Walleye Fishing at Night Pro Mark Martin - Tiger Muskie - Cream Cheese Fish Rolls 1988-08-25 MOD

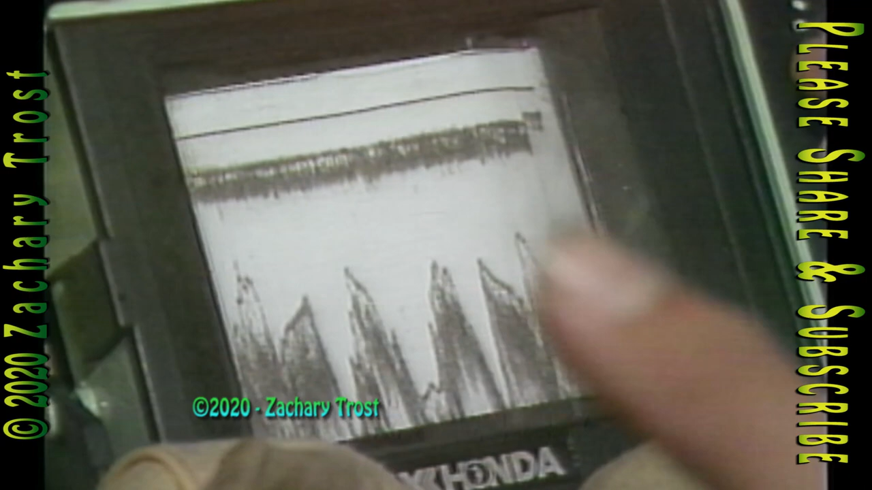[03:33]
They just dumped it off here, and it just formed different peaks here and there out in the deep, deep water.
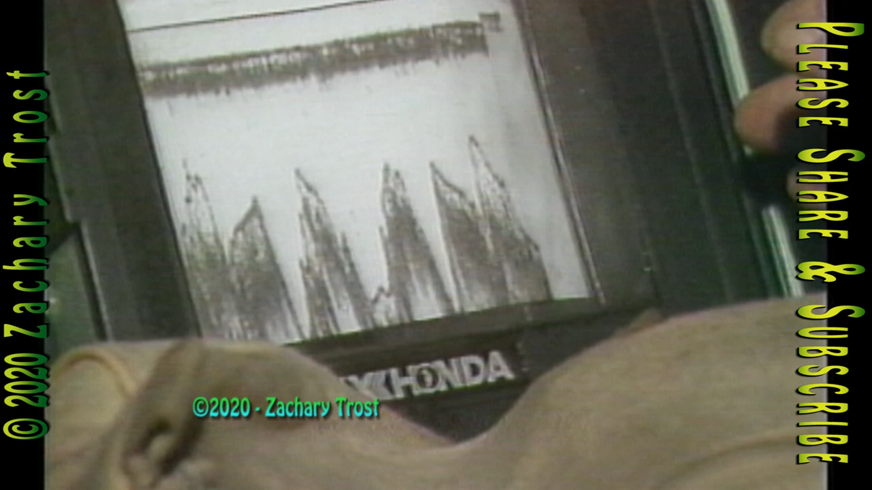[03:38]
So we're looking at wood right there that's silted over. Yeah, that's silted over, yeah.
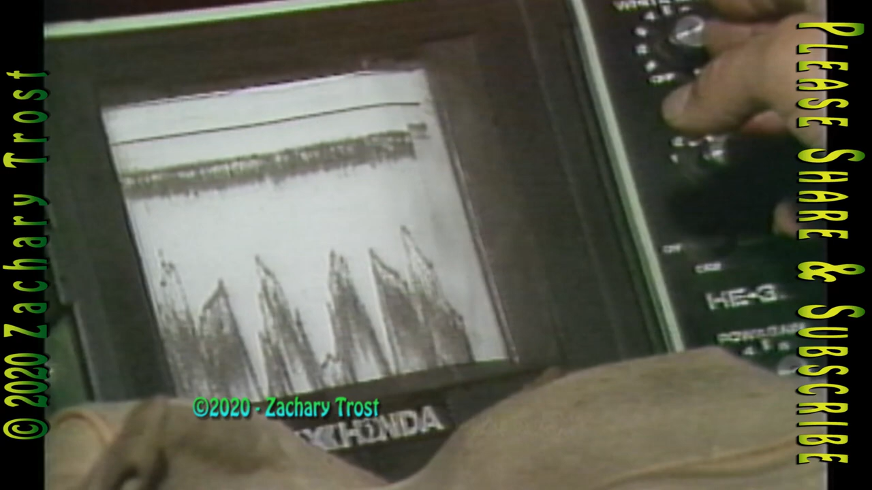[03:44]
I don't see any wood sticking up, but a lot of times in some places where I fish,
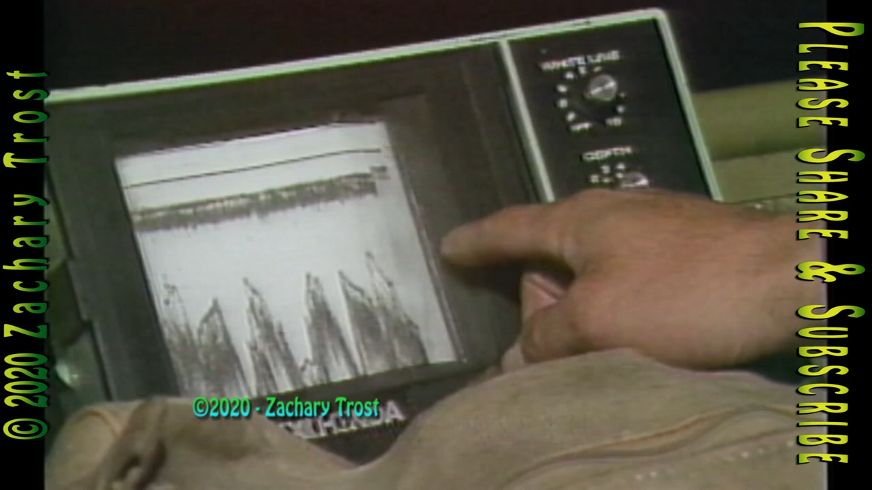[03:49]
you'll see wood sticking up off the bottom here and there.
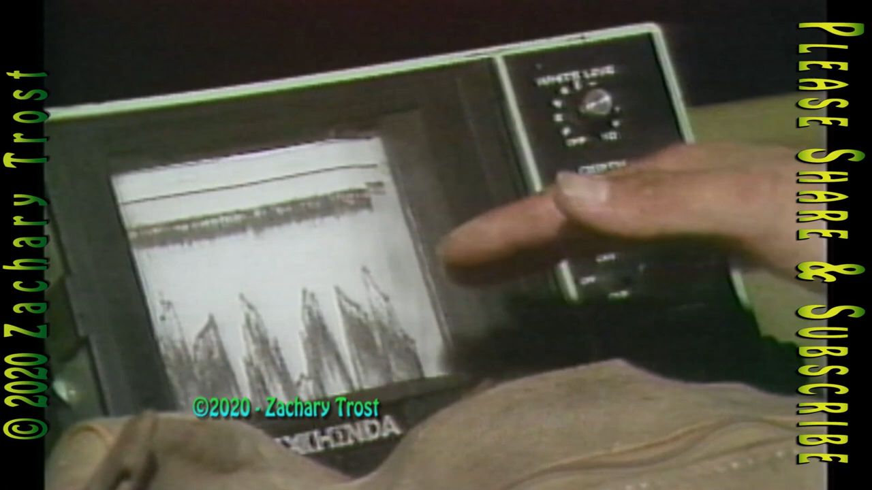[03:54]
But right here, this is mainly where it's slabs laying down. Those peaks are about 14 feet from the surface?
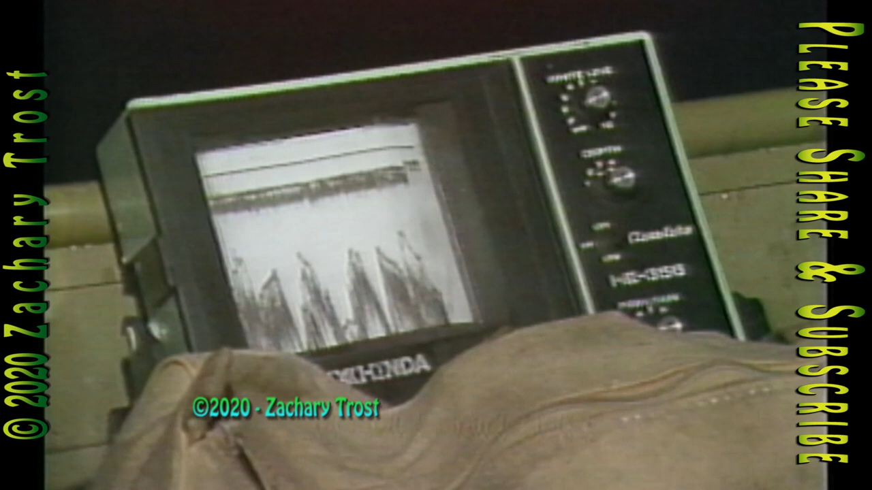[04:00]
Yeah, 14, 15 feet from the surface.
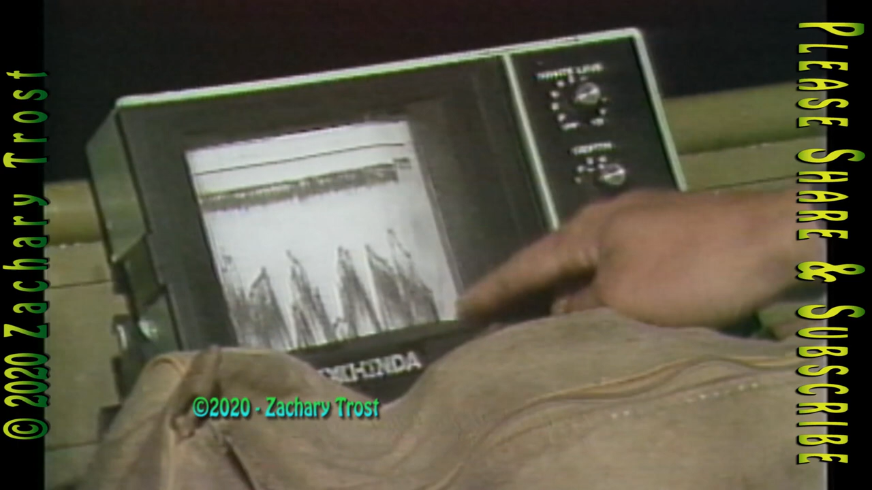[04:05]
And then down here, you're getting into 30 feet of water and 20, most of it's 15 right across here though.
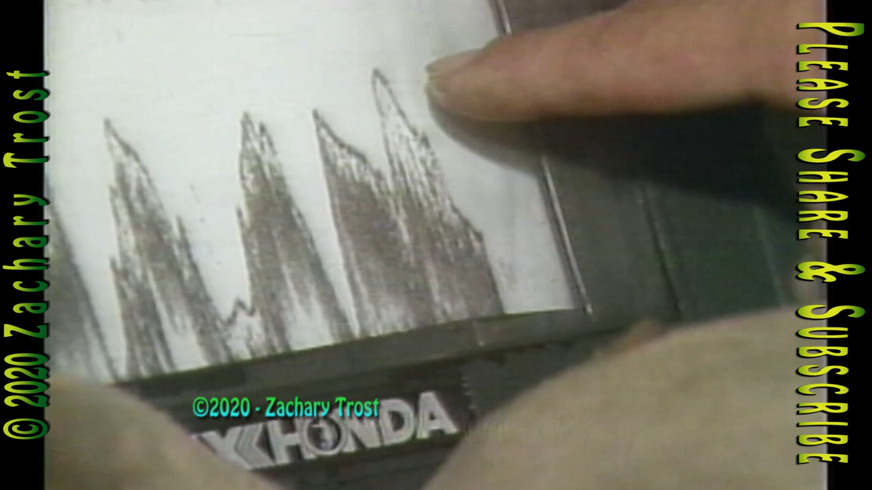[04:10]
And there's a few suspended fish like right there and right there.
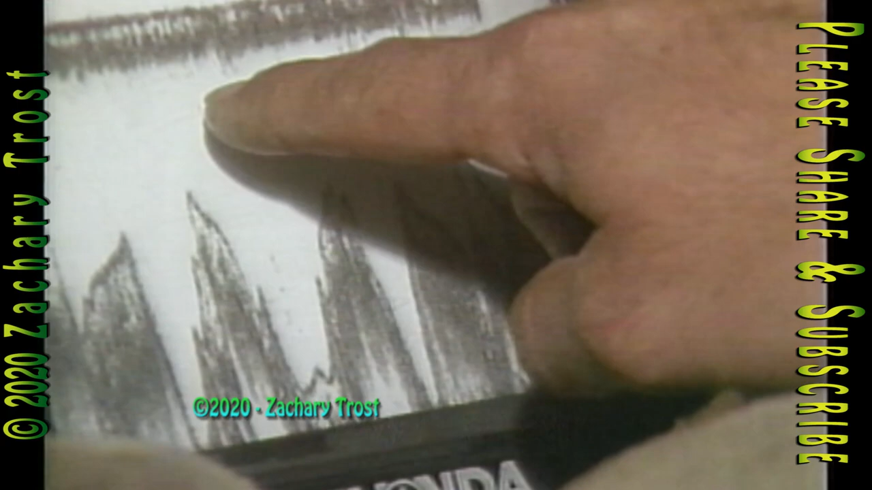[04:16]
And this is just interference from the top of the water.
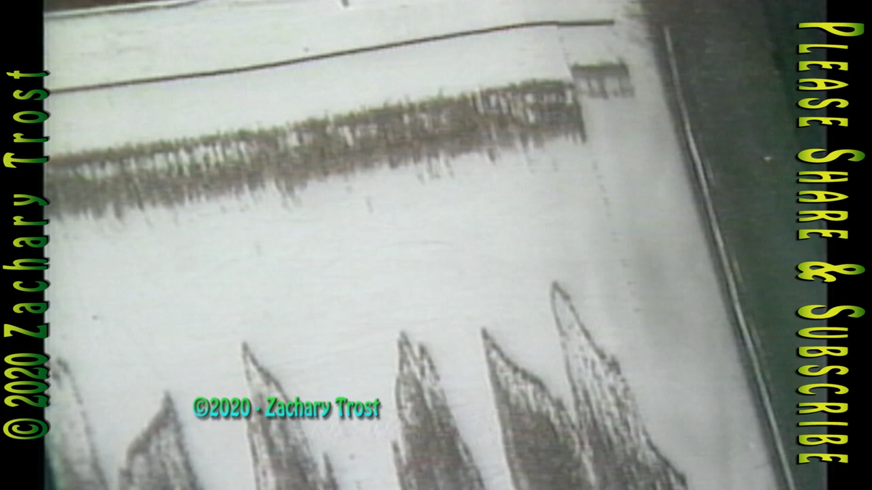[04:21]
Because it's kind of warm up towards the top, you get a lot of different readings out of that.
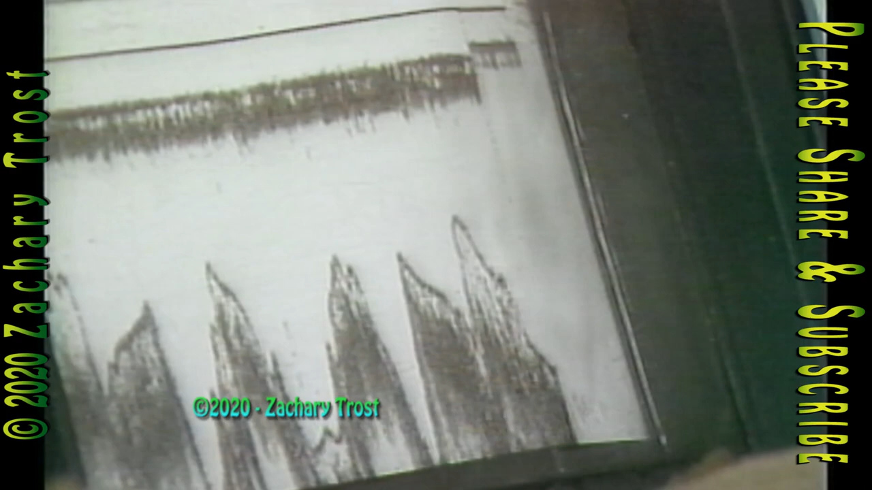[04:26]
Interpreting these readings is what helped make Mark Martin successful.